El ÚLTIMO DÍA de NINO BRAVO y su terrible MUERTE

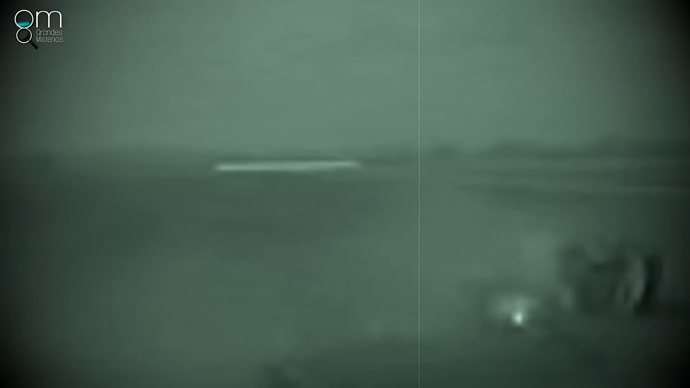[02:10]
de la carretera dando varias vueltas de campana Al
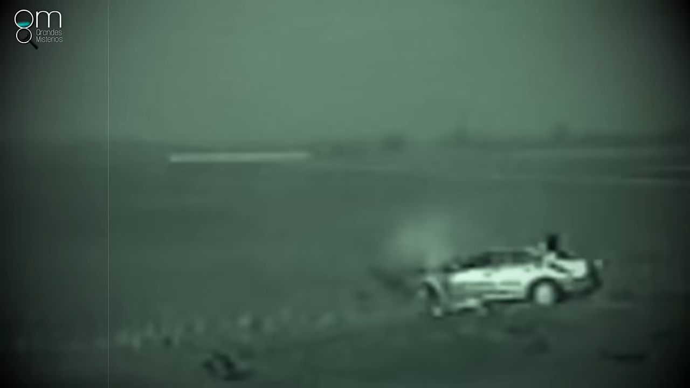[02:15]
lugar acudieron rápidamente ambulancias y equipos de primeros
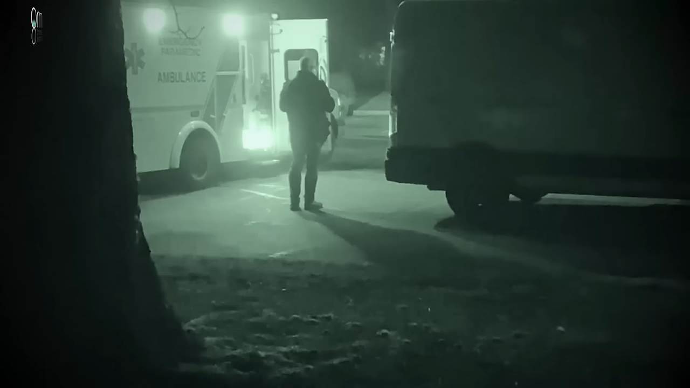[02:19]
auxilios El accidente había sido muy grave Nino una vez dijo Soy un cantante